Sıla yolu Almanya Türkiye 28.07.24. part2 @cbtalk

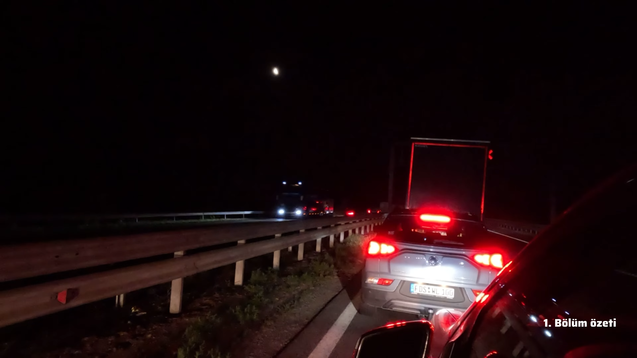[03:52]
Evet şu an burada Tütepeşke'ye doğru gidiyoruz 45 yine tıkandı yollar
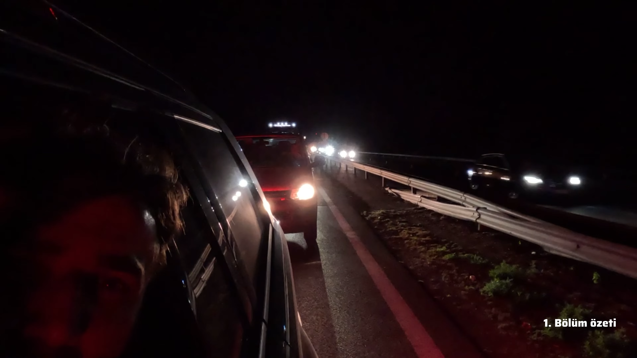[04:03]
her yer inşaat her yer inşaat 15 dakikada
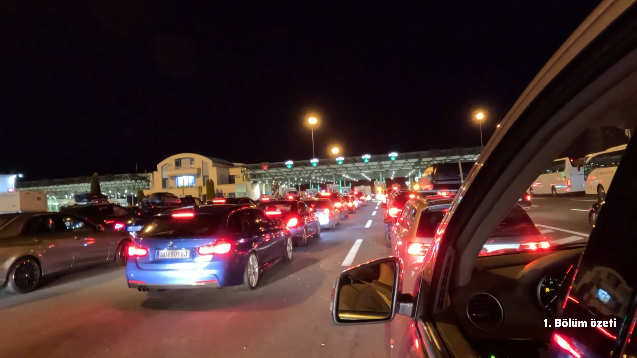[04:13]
kapıya yanaşlık sayılır bayağı hızlı gidiyor Sırplar çalışıyor bu sefer o zaman saat 2'ye doğru çalışma farkında bir şey o
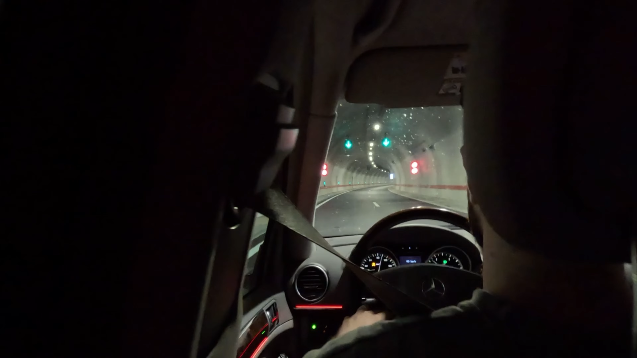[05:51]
Normalde çok kalabalık olduğunda tabi bu tüneller kapalı oluyor ama tünel açık olduğuna göre bu şekilde muhtemelen kapı fazla kalabalık değil